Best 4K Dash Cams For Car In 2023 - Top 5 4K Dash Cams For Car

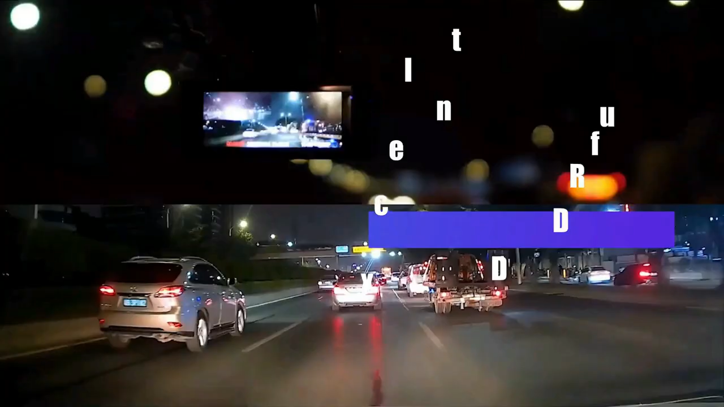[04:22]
is equipped with HDR and WDR technology to capture important details clearly under low-light conditions.